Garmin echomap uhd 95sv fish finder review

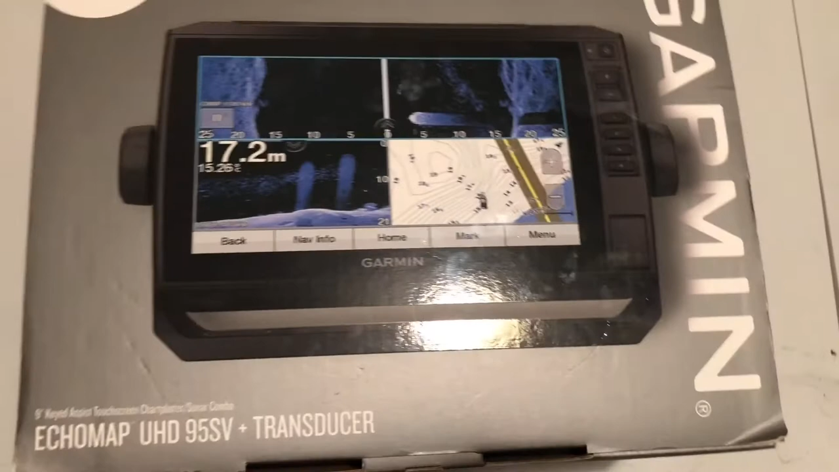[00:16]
On screen: depth 17.2 m
It is a Garmin Ecomap UHD95SV plus transducer.
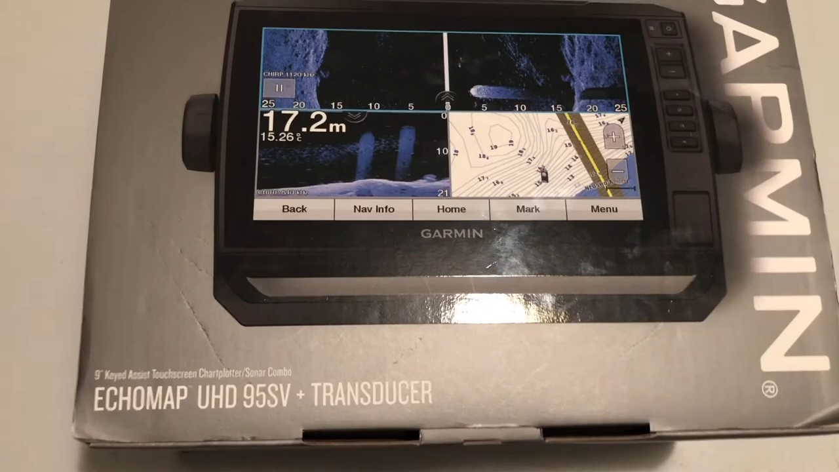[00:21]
On screen: depth 17.2 m
It is a 9 inch touchscreen unit.